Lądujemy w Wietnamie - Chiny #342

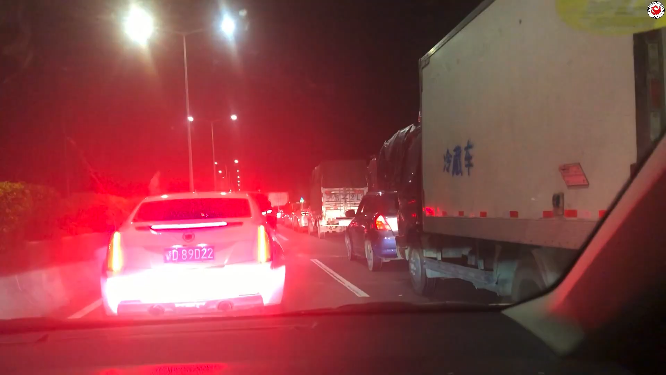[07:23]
Słuchajcie, jadę na lotnisko, jest korek, przed tunelem coś się stało w tunelu. Mam dużo czasu w zapasie, ale tak czy inaczej, jak to się nie ruszy, to nie zdążę.